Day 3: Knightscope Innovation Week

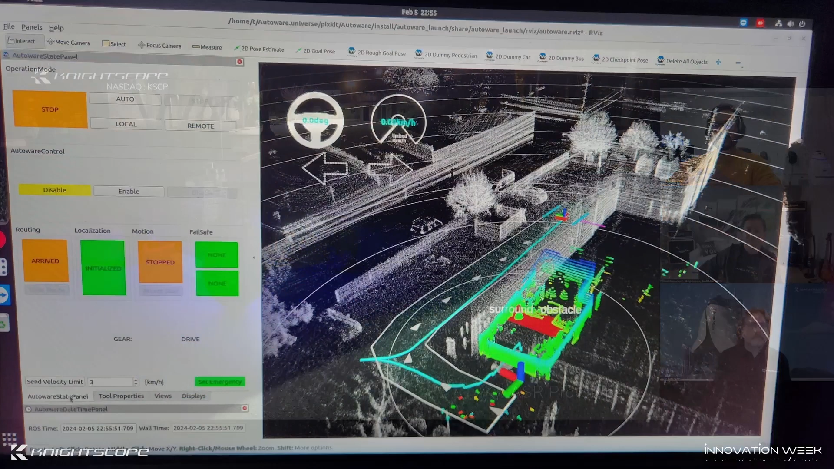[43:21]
It's developed from I think one of the Japanese universities, Nagoya universities,
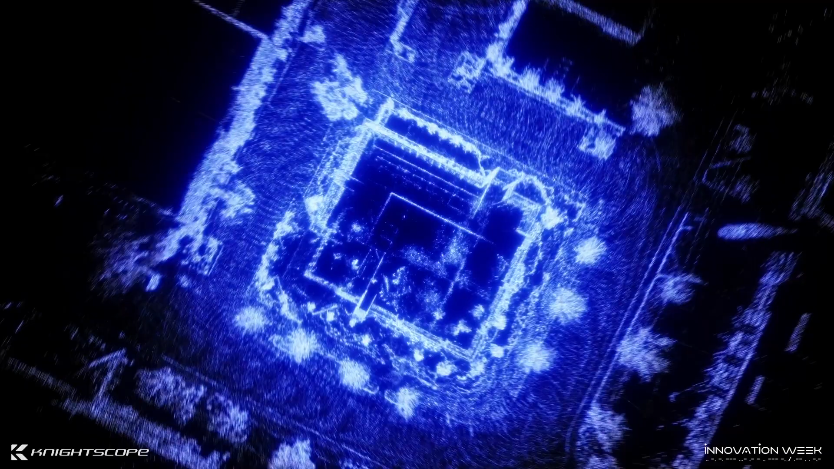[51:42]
Like, everything is 3D over there. Like, mapping is 3D, the navigation is, the localization is 3D. Yeah.